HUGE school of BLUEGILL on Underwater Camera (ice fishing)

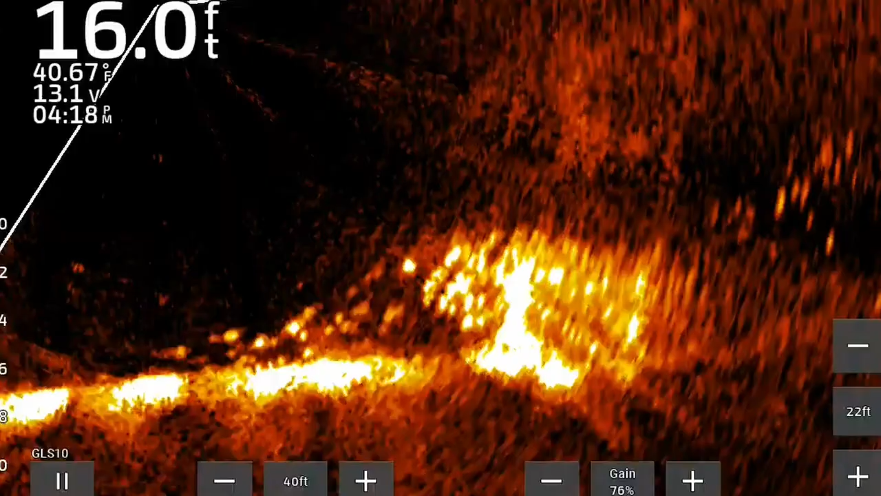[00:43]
On screen: depth 16.0 ft, water 40.67°F
foot of water right now and they're stacked up on a brush pile there's a decent amount of